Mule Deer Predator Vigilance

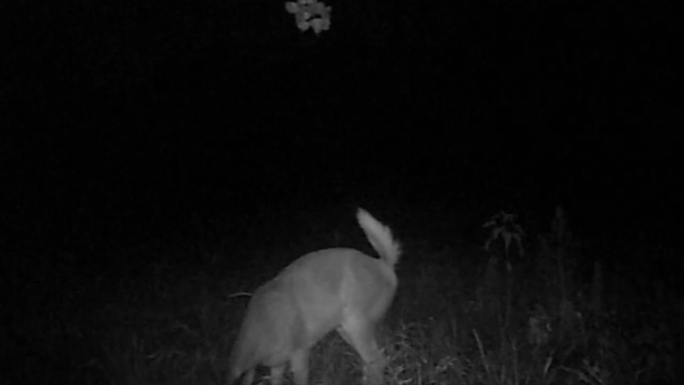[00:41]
predator cues by looking and rotating her ears even while she defecates. Tinbergen's four levels of analysis allow us to determine how and why this behavior occurs.